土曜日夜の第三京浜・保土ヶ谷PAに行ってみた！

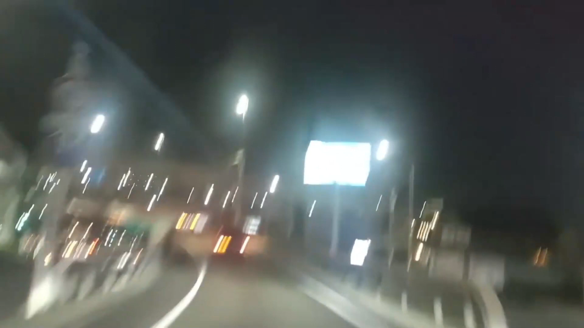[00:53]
まあ、続き、なんで、続きなのかな?続きと、ちょうど広北インターの中間ぐらいに家あるんですよ。
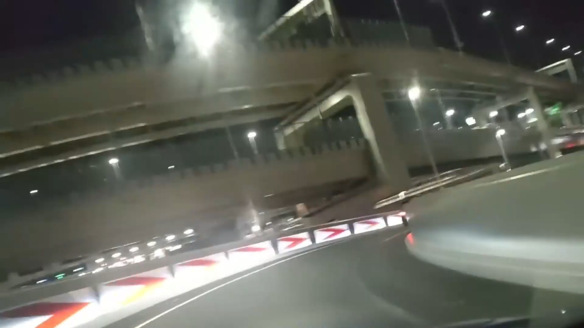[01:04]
で、まあ、今日ホルガヤパーキングなんでね、広北から乗った方が近いかなということで、今、広北、第三景品のここが、広北インターレース、広北の入り口。
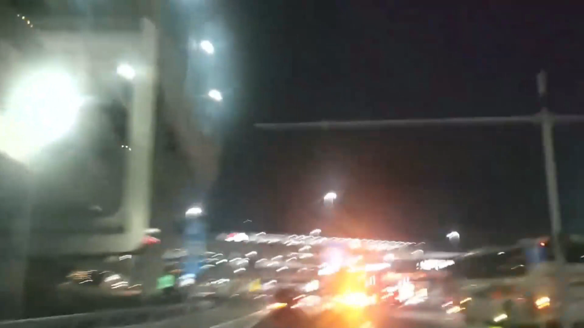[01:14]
まあ、ここから、2、3キロぐらいで、もう、小戸ヶ谷パーキングにはついてしまいます。
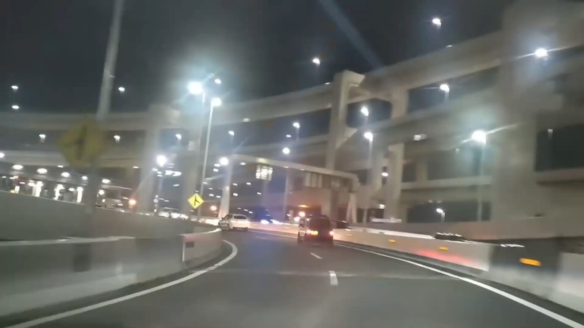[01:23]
土曜の夜の第三景品って言うと、やっぱりね、昔、バイク乗ってた時は、ほんとワクワクしてましたね。はい、横浜、戸塚方面。
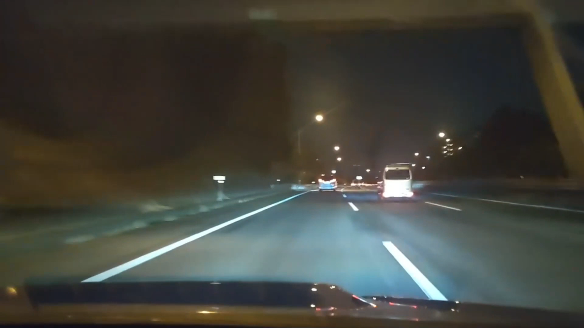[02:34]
やっぱりね、最新のでも、2015年とか、そういうのしか乗ってなくて、まあ、全然来てないのかな?っていう気がしますよね。ホドヶ谷パーキングまで、あと2キロ。ドヶ谷パーキング、到着しました。
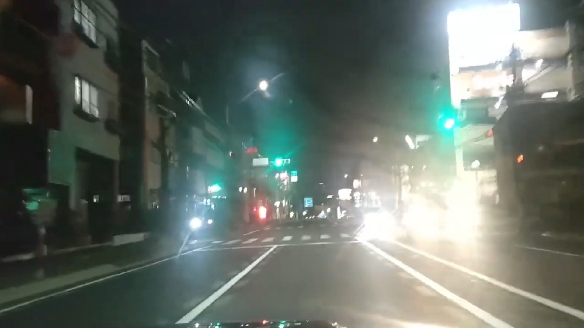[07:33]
今ねここちょうど神奈川区の片倉町の辺りなんですけども帰りはねさすがに家が半端台なんで帰りはさすがに下道で帰っても大差ないんでこの時間だとね特に下道で帰ってますただやっぱり土曜日の夜だったら普通バイクね